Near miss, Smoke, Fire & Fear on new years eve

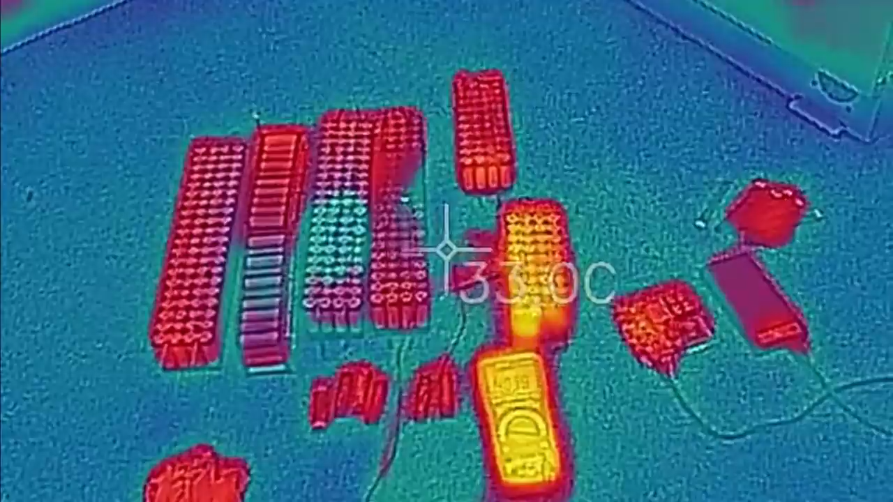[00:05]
G'day tubers, today with a heavy heart I have to admit that I've been told about a fire, a fire with a DIY powerwall.
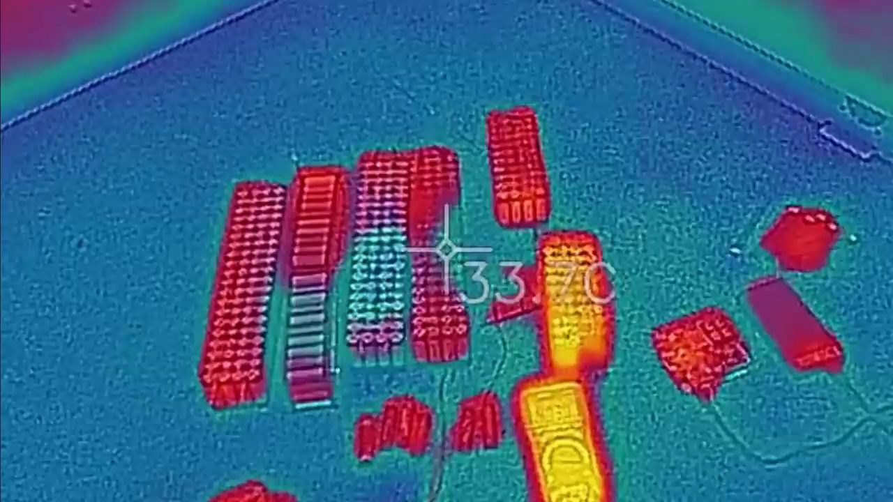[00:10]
Now this is in my workshop on my workshop floor, I'm basically showing you that's my multimeter,
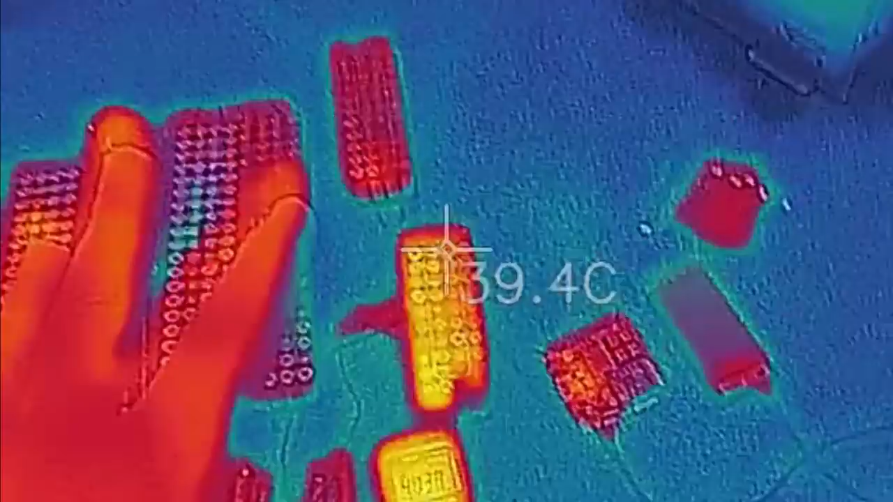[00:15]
On screen: spot 39.4°C
that cell caught fire and that cell caught fire.
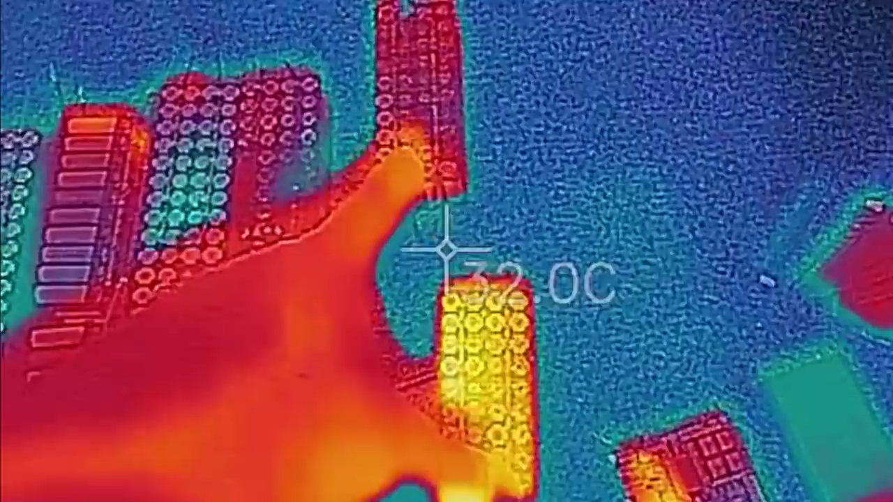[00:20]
On screen: spot 32.0°C
So I'm just showing you there's no heat in it, some of those batteries have been sitting in water for several hours.
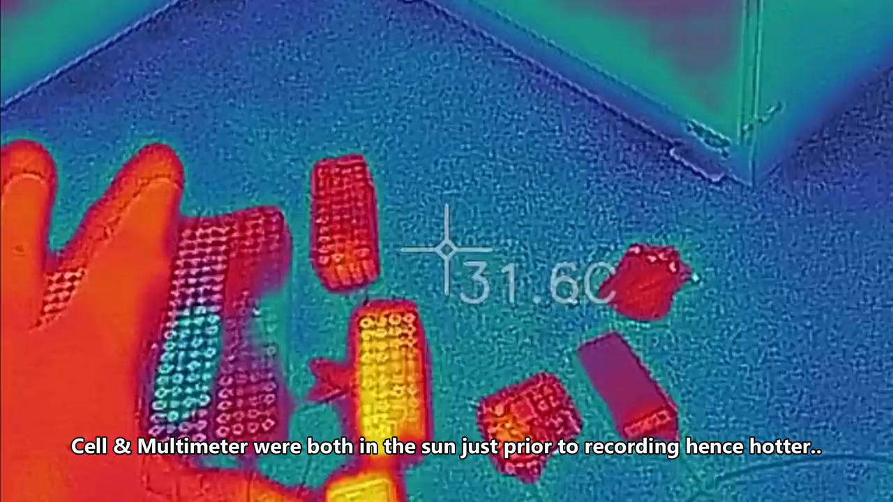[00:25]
On screen: spot 31.6°C
Yes, they were thrown in water because what else do you do, right?
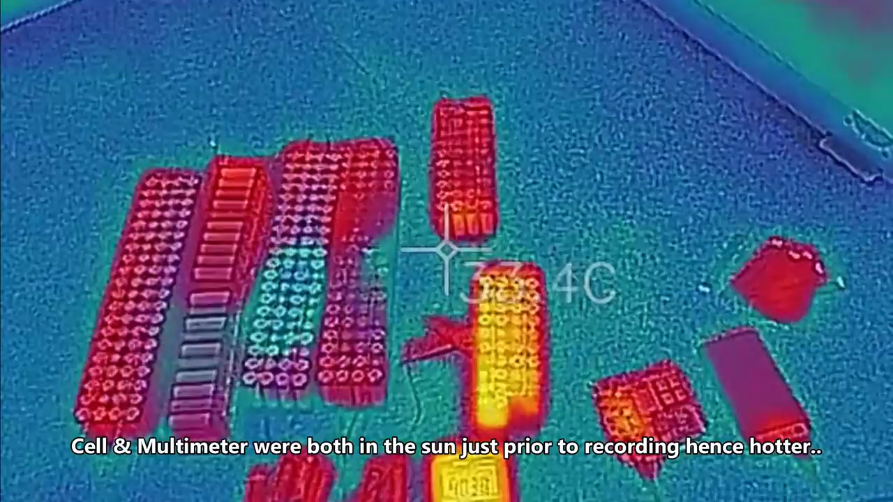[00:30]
Okay, let's get off this view and have a look at what we've got down here.
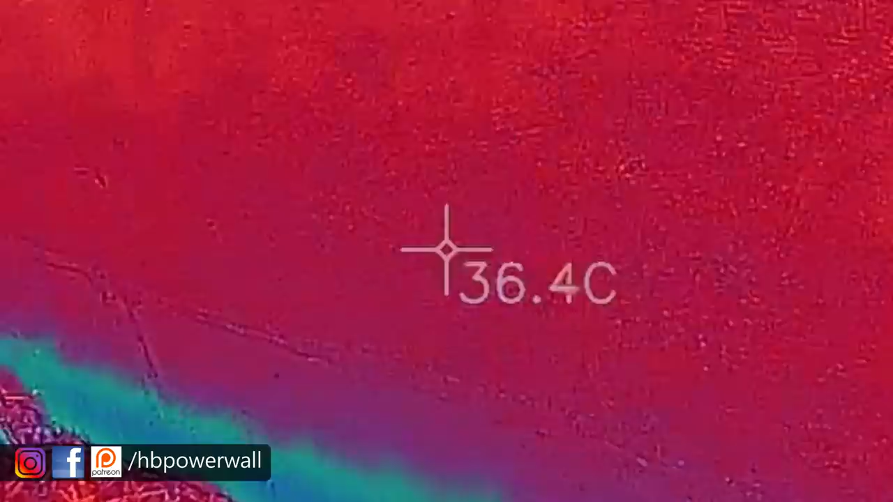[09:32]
On screen: spot 36.4°C
Um, and I've just got a couple of resistors. Where are they? There we go.
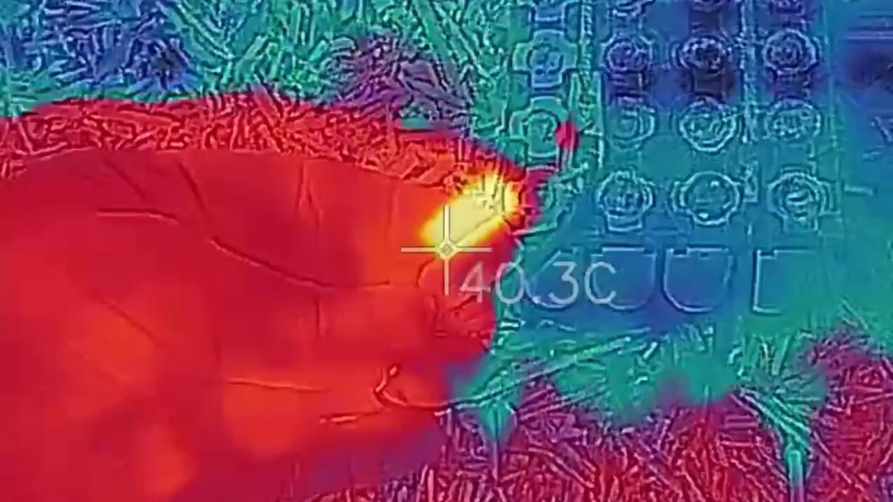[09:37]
On screen: spot 40.3°C
So, nice and hot. So, that's 50 odd degrees. 70 degrees.
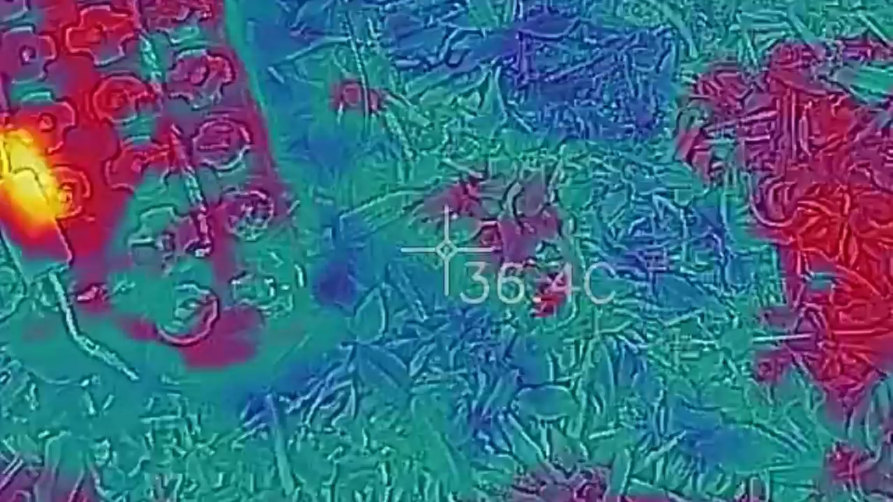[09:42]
Cars going past.
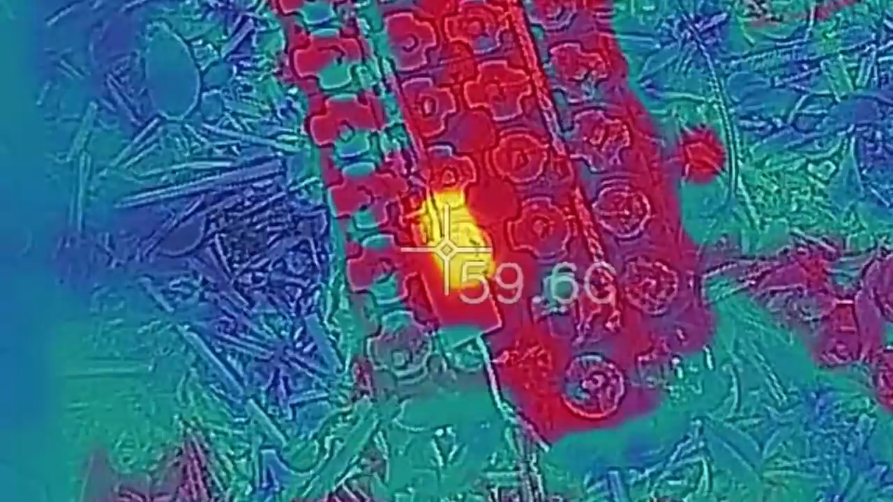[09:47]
And that's 60 odd degrees. So, just going to leave them out here in the garden.